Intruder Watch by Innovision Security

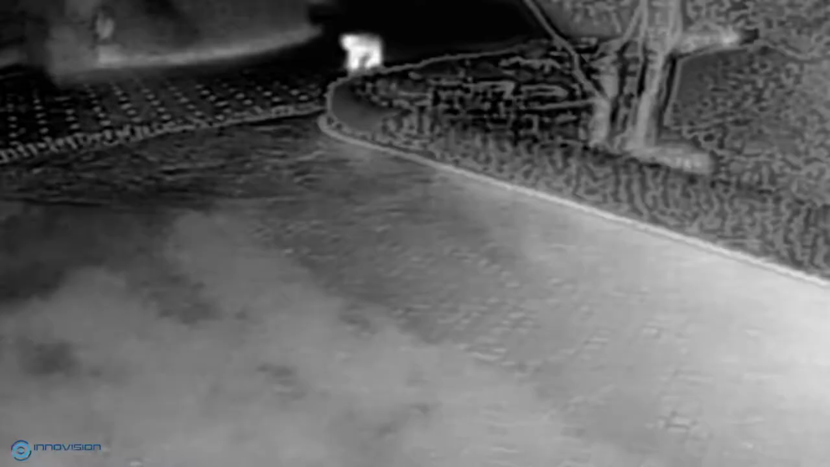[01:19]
The advanced thermal imaging lens can observe beyond the visible spectrum,
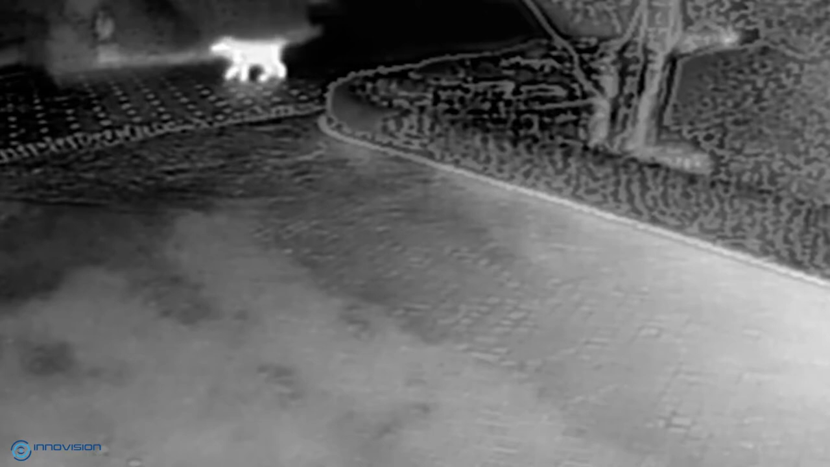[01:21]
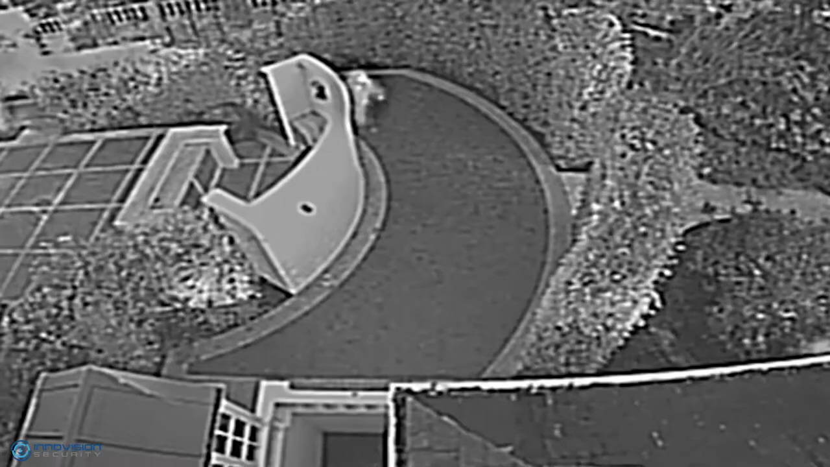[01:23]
detecting threats in complete darkness and extreme weather conditions,
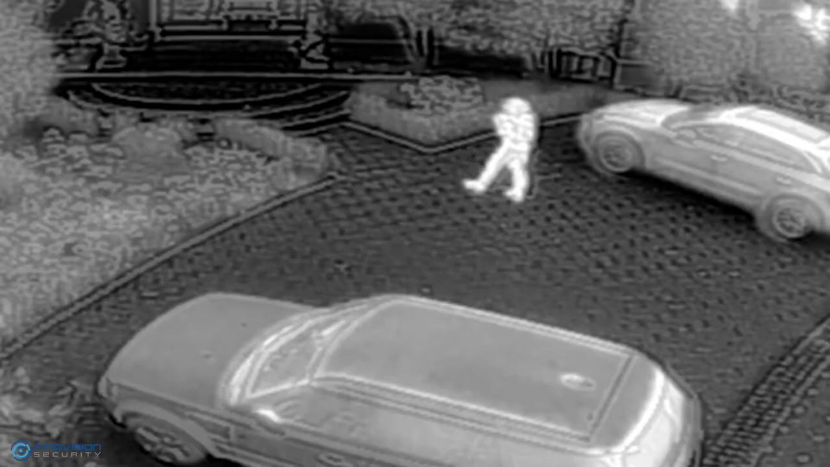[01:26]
meaning no intrusion attempt goes unnoticed.